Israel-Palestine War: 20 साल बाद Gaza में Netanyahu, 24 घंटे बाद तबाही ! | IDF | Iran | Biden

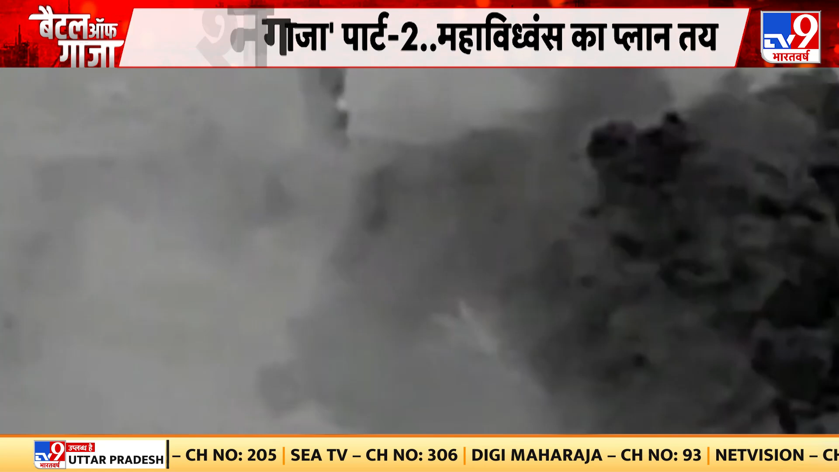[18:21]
ہزباللہ کی درجنوں چوکیاں ہم نے تباہ کر دی کئی ہتھیار ڈیبو بھی آئی ٹی ایف کے حملوں میں نشٹ کر دیے گئے یہ بڑا دعویٰ